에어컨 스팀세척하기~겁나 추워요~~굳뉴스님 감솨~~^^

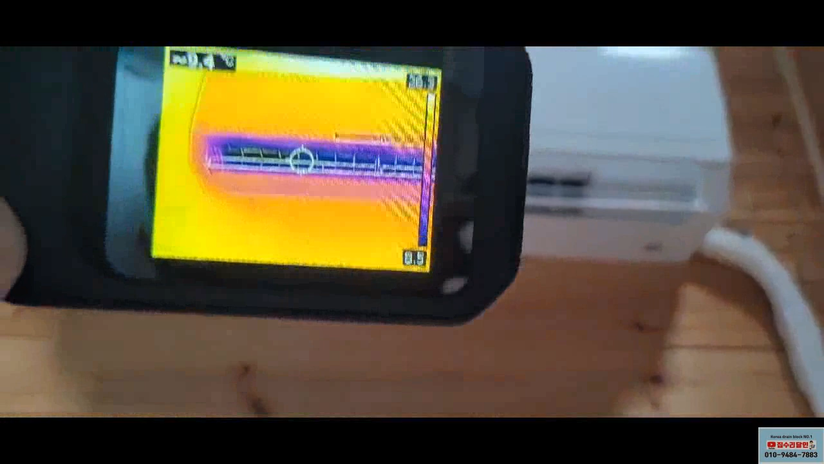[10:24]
현재 에어컨 청소를, 스팀 청소를 다 했습니다. 아, 다 하고, 원래는 분리를 해서 해야 되는데,
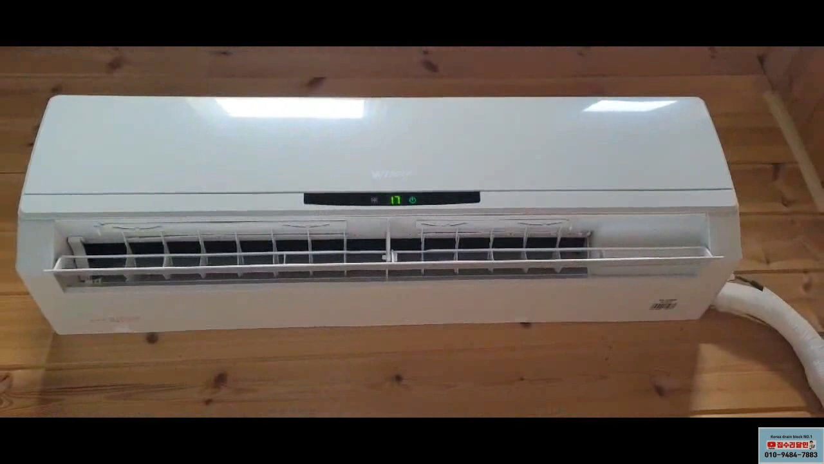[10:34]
일단은 커버만 제거를 하고,
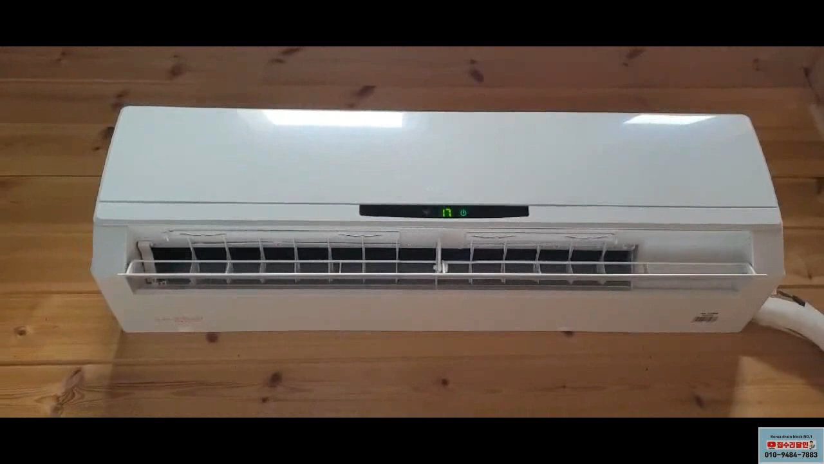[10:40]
안에 이제, 곰팡이, 그 다음에 먼지 뭐 해서 깨끗하게 다 스팀으로만, 온리 스팀으로만 다 청소를 하고, 냉방이 지금 잘 되고 있습니다.
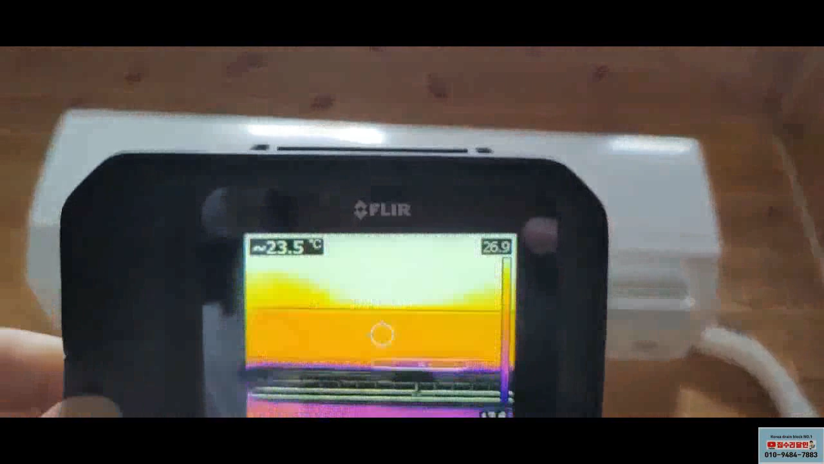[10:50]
On screen: spot 23.5°C
냉방이 잘 되고 있고, 확실히 청소하고 나니까 되게 시원하네요.